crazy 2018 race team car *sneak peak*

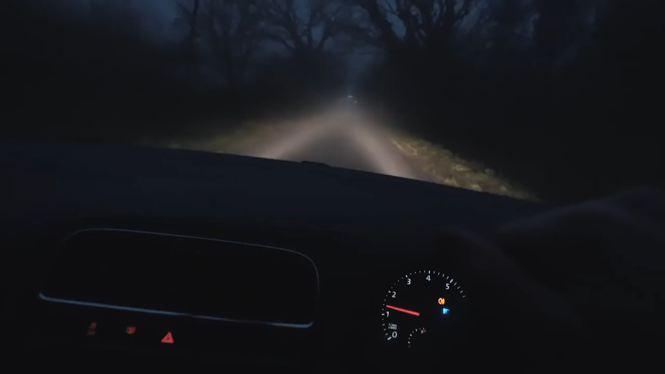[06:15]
guys i'm currently driving home from my grandma's house but look how bad this fog is this afternoon visibility is so bad i literally can't even see a thing